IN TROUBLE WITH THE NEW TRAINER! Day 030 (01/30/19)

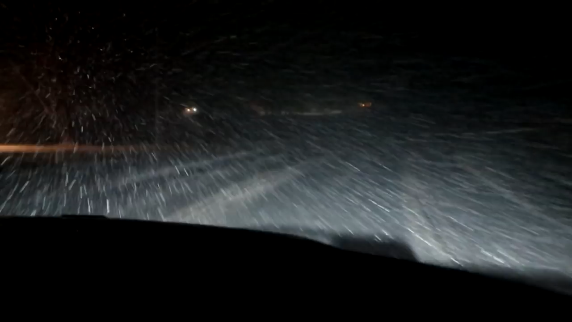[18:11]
Yeah. Oh, we're on the side of the road, it feels like. No, we're not. Look down, Mom. There, look at that, you guys. Imagine driving in that. You look out there and you just feel sick to your stomach. Oh, you know, I know.